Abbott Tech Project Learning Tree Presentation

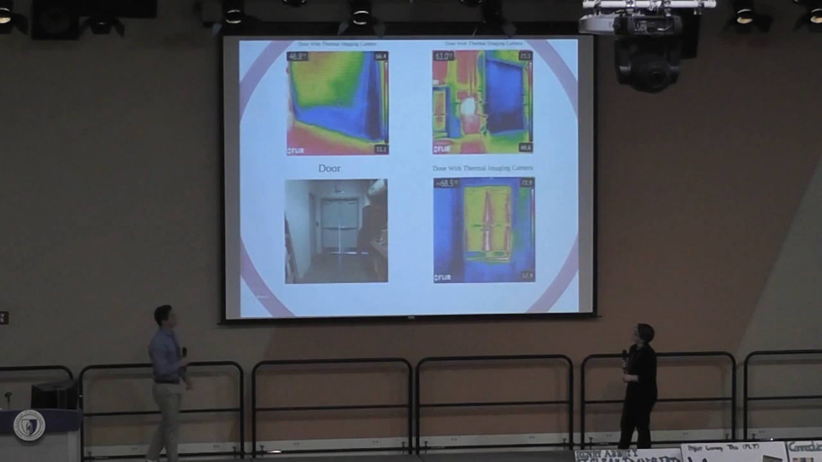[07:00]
In the top picture, those are pictures of the grudge doors under the thermal imaging camera. As you can see, cold air is coming through the bottom and the sides of the grudge doors. Potential fixes are climate weather stripping, replacement weather stripping, and gap and crack sealing.